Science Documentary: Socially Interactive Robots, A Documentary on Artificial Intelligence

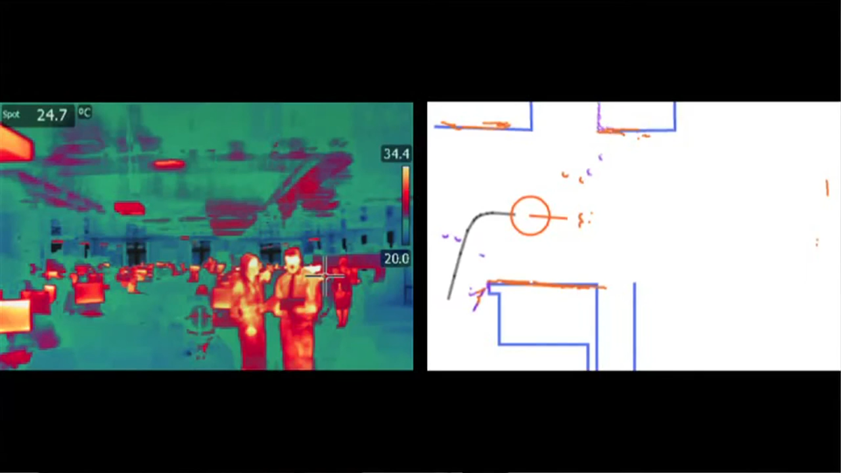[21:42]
On screen: spot 24.7°C
Sensors provide a very large amount of complex numerical data, from temperature levels to distance to obstacles, walls,
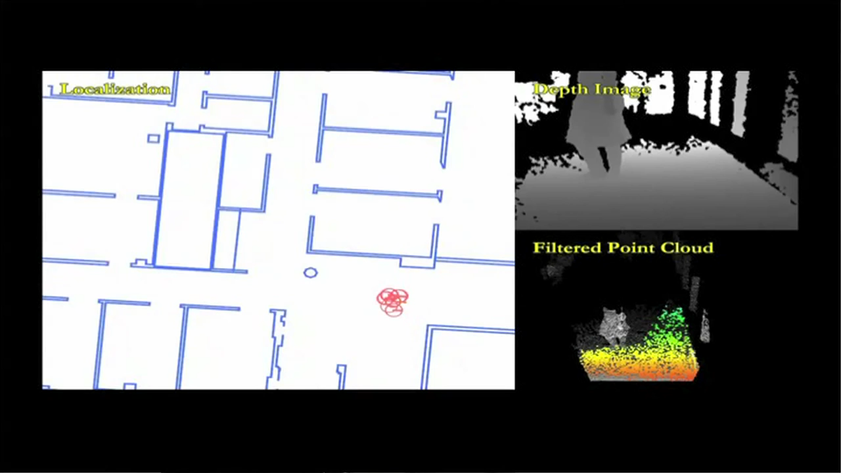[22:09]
extract planar surfaces that are matched to walls and then to maps.